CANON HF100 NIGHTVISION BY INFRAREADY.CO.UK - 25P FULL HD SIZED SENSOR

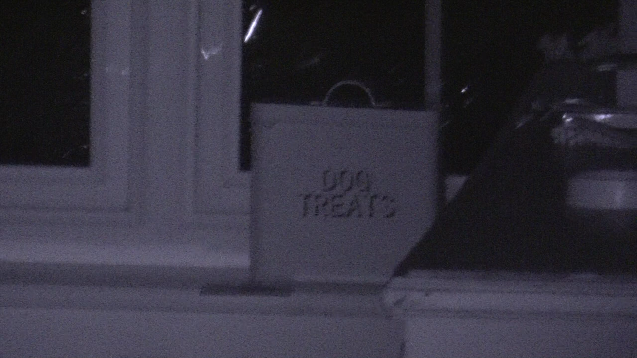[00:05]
It's been converted to full-spectrum by InfraReady.
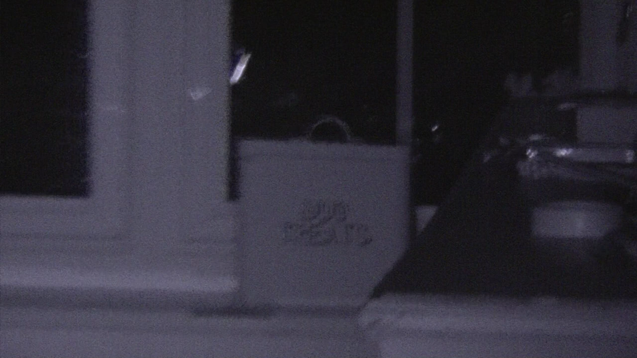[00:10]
Just zooming out in its full range.
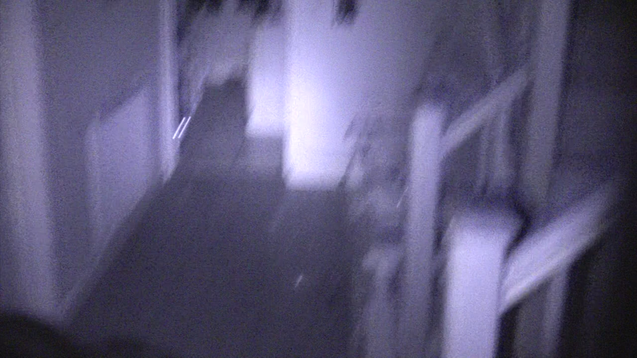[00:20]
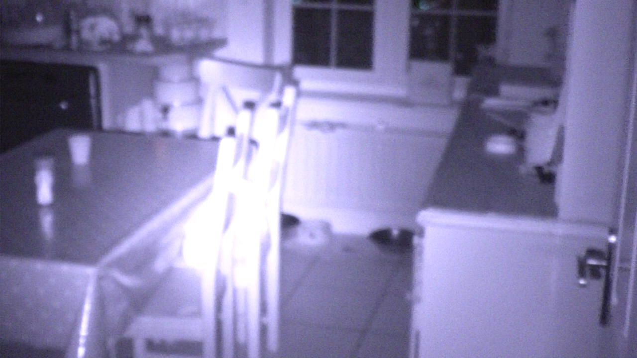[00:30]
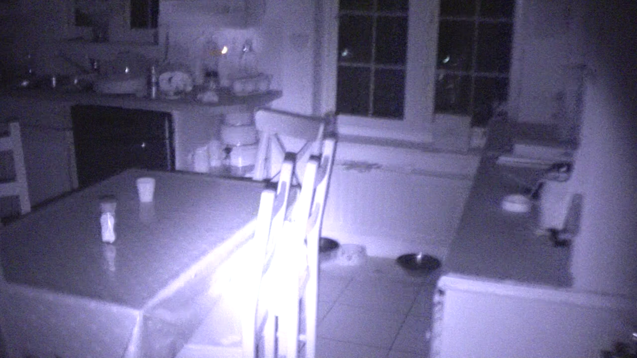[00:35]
It's paired with a Kree night vision illuminator.
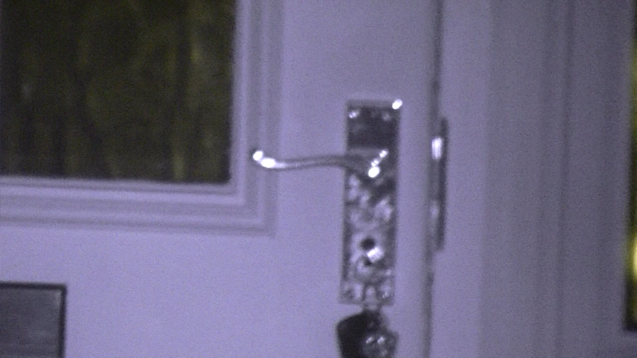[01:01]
It's a full HD size sensor.